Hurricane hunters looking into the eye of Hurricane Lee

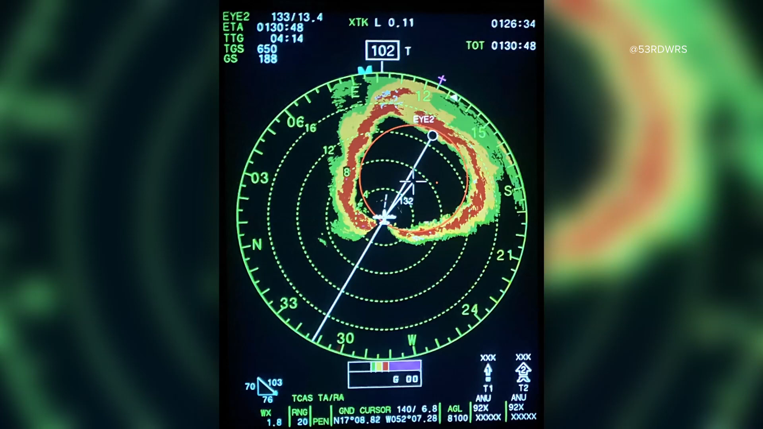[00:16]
and now it's changed to afford what you're seeing now. Very dramatic pictures of what they saw.